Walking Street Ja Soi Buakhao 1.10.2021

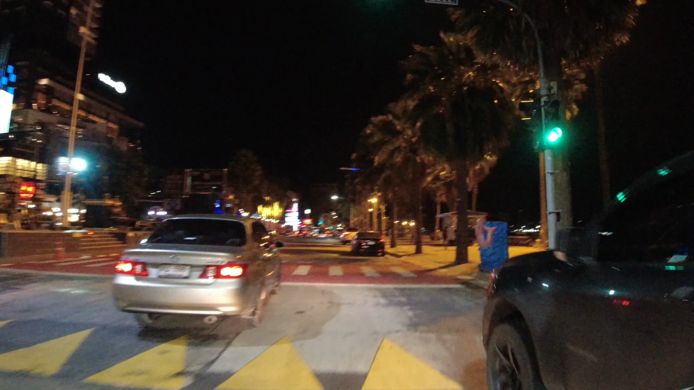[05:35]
Nyt olisi kyllä ihan hyvä aika käydä kävelemässä tuolla
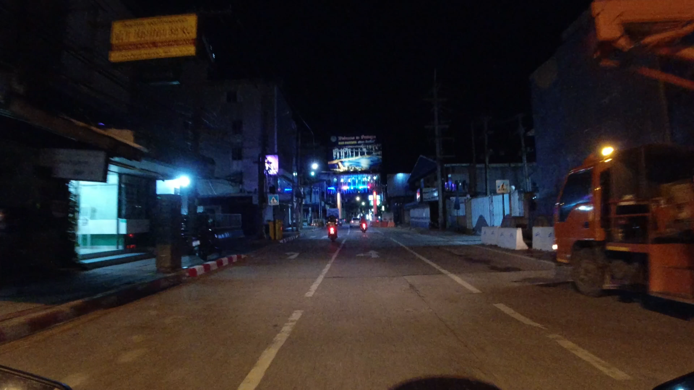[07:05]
Jokos nyt saa Walking Streetille ajaa?
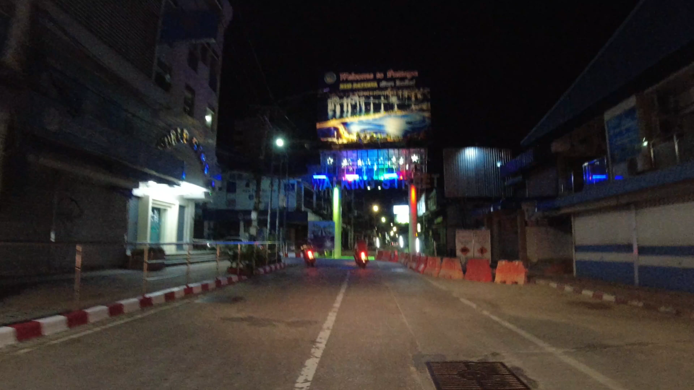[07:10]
No nyt saa ajaa. Ajetaanpa kulkaa sieltä.
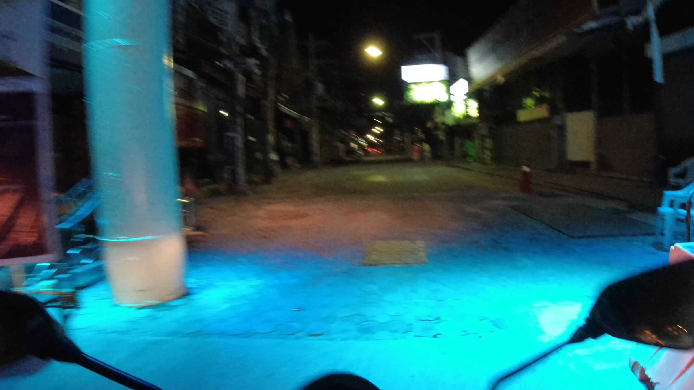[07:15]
Mitä täällä Walking Streetillä nyt on?
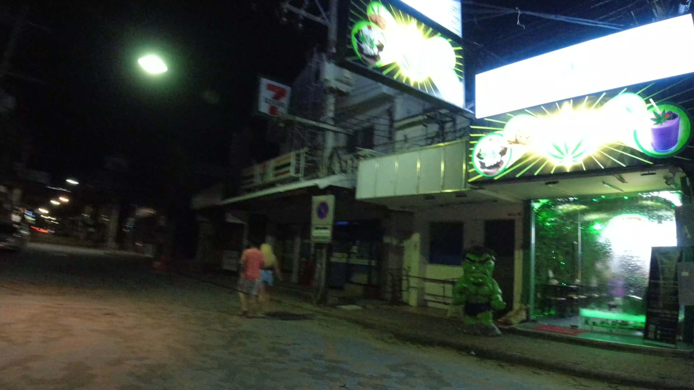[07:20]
Aika hiljasta. Siinä on joku ruoka... Kannabisbaari oli auki. No niin.
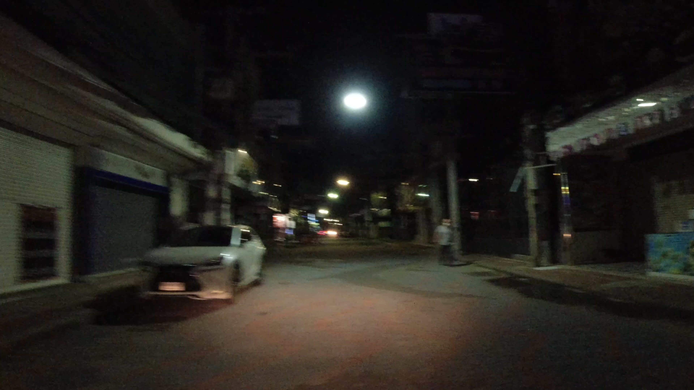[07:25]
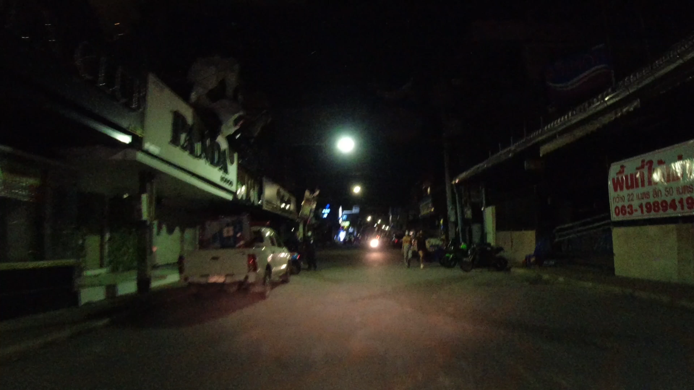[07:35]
Kannabisbaari. Kaikki, mutta kyllä tää näyttää niin oudolta kuin...
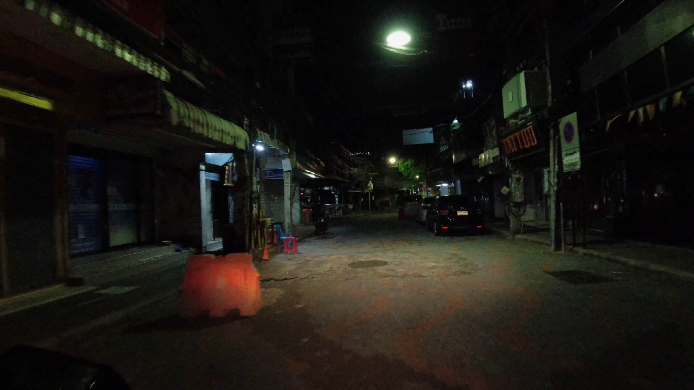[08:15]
Nehän meinaa nämä kaapelit täältä vetää maan alle, mutta kyllä musta vähän tuntuu, että niitä kaapeleita ei saa. Tässä se on se palana.
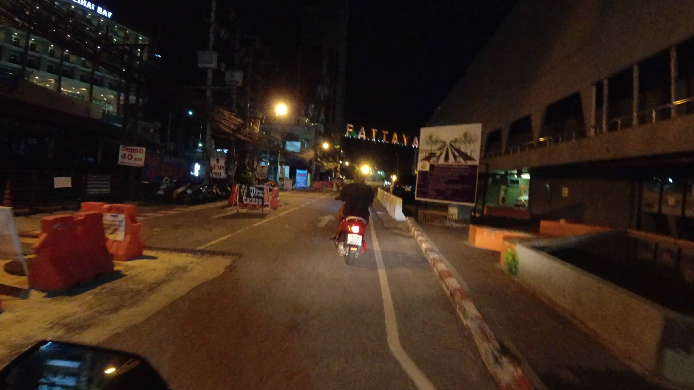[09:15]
Siinä on toi karting centeri, sielläkin on porukkaa.
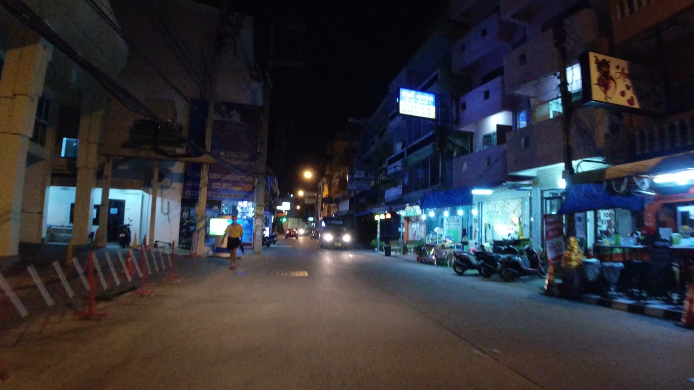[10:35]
saadaan vähän näkymää täältä Soipuakalta. Hieromapaikat on tosiaan kaikki auki, parturit on kaikki auki.
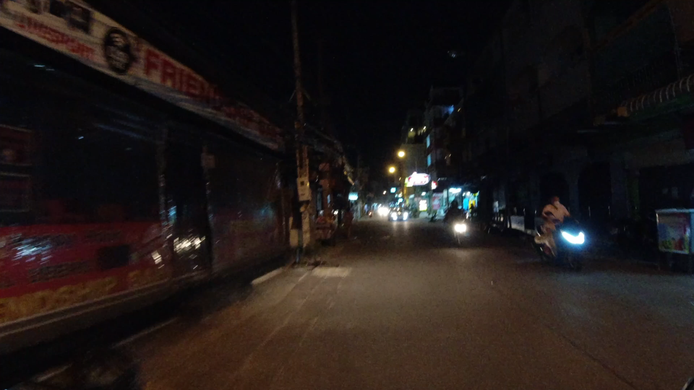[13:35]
Ja sitten alkaa kuhina, kun täällä
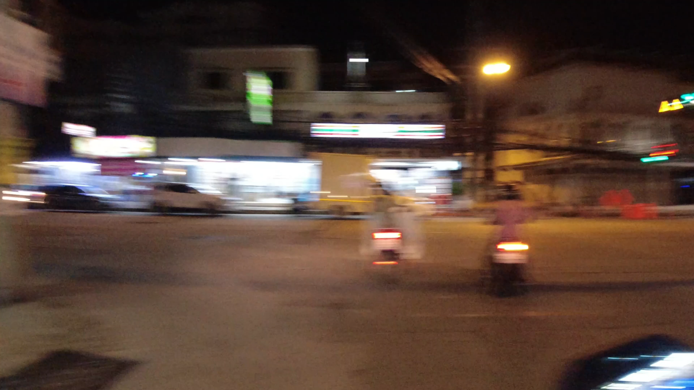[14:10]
Vihreä palaa, nyt pitää mennä. Jaa, siinä on joku viinakauppa.